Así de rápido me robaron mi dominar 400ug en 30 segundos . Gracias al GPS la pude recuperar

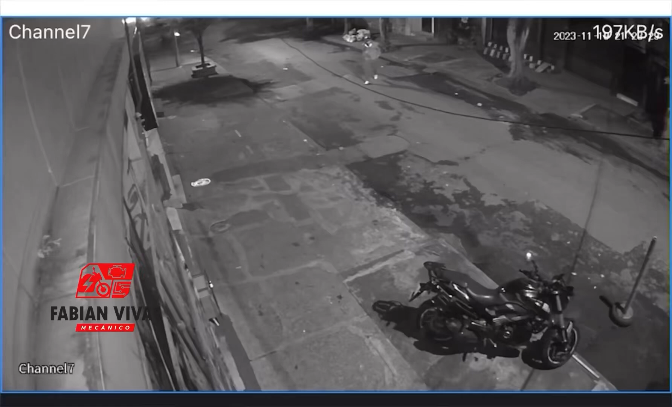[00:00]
Buenas amigos, colegas y dueños de motos, acá te voy a mostrar lo que me pasó ayer 19 de noviembre del 2023 acá en la ciudad de Pereira, tenía mi Dominar 400 fuera de mi taller y en cuestiones de segundos como lo pueden observar ahí, me la robó, la pude recuperar gracias a un GPS a continuación pues ya le voy a mostrar cómo fue la recuperación, cómo fue todo ahí ven que el ladrón forza la llave,
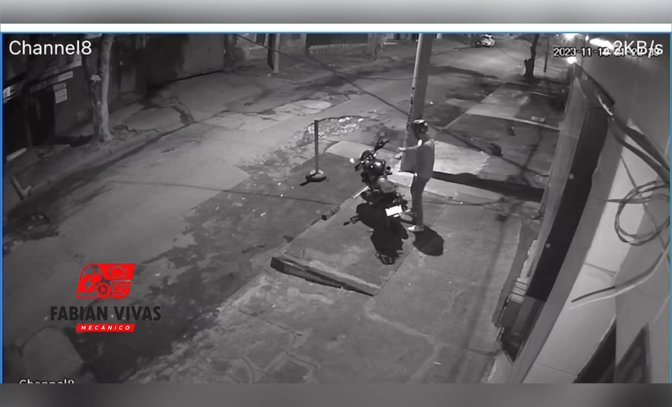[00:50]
mueve el manubrio a ver si es que no tenía alarma si no sonaba y procede a montarse, esto es una historia que nos pasó, que me pasó ayer a mí te puede pasar a ti en cualquier momento, lo bueno de se me salvó la moto porque tenía GPS si no tenía GPS pues otra historia estuvieramos contando gracias a Dios a la reacción, ya te voy a mostrar la reacción que tuvimos para ir a buscar nuestra moto, ya que pues con la aplicación que tenemos en el GPS
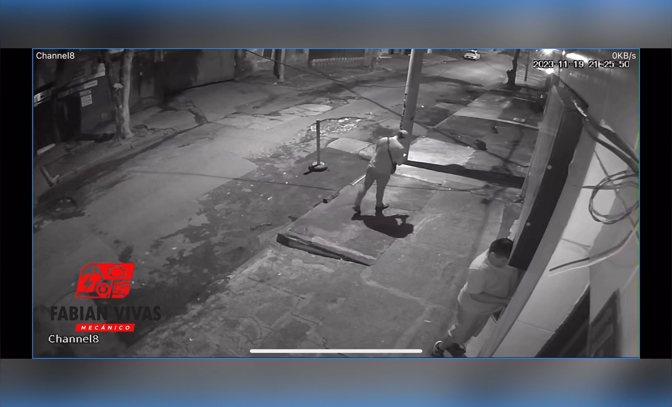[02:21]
pero pensé rápidamente en llamar al dueño de la aplicación que es un amigo y le dije y me contestó, me contestó y le dije me robaron, me acabaron de robar la moto, apáguela, apáguela, le dije así rapidito, me acabaron de robar la moto, apáguela, entonces ahí le había dicho a mi amigo que entrara al taller y buscara la NS, la NS mía,
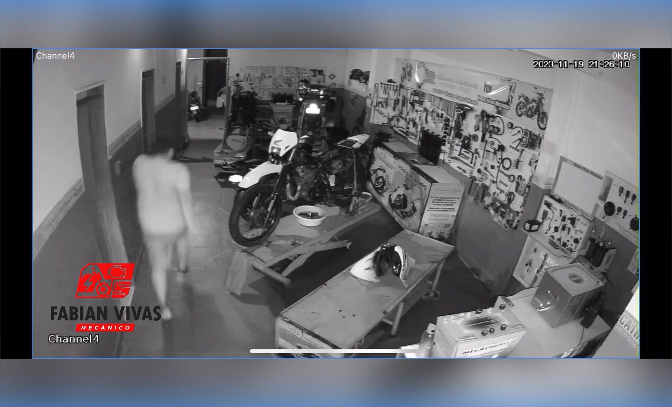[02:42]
la sacamos la NS corriendo para ir a buscar la moto, porque ya le había dicho,